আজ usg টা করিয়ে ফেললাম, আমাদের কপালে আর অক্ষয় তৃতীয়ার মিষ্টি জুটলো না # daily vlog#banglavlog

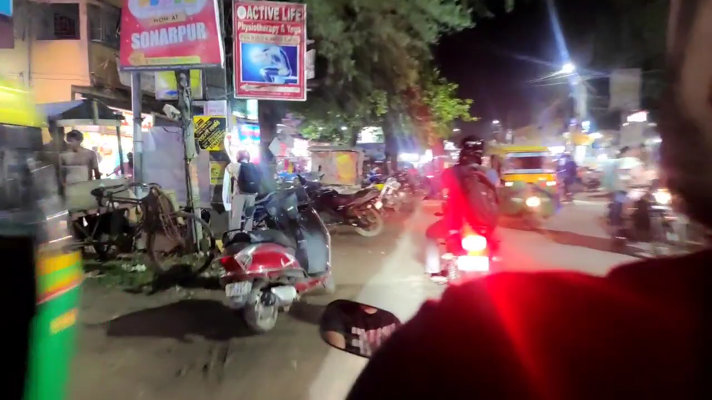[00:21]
সব থেকে বড় সাজিয়েছে দোকান ওই মঞ্জিনিসের ওইদিকে, অটো স্ট্যান্ডের মঞ্জিনিসটা,
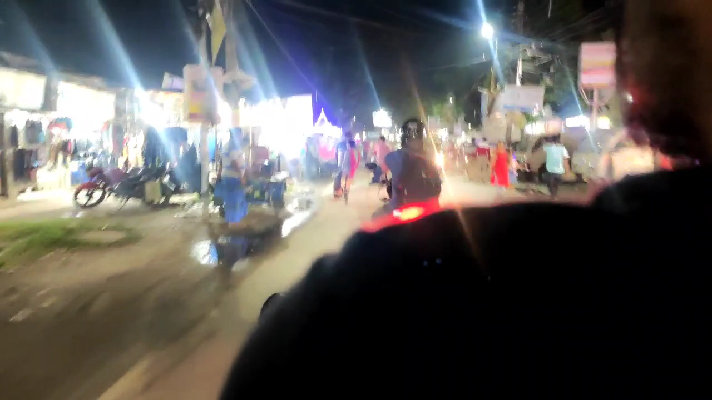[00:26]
নতুন সোনার দোকানটা হচ্ছে, কত বড় করে সাজিয়েছে।